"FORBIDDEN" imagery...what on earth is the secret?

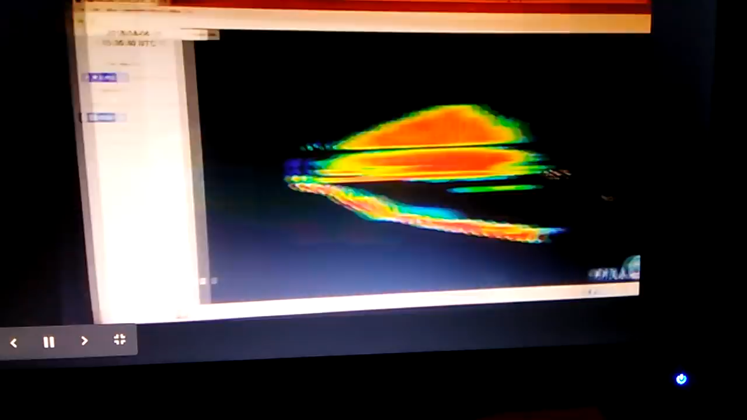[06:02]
You should see if they don't edit it. It's just stray light.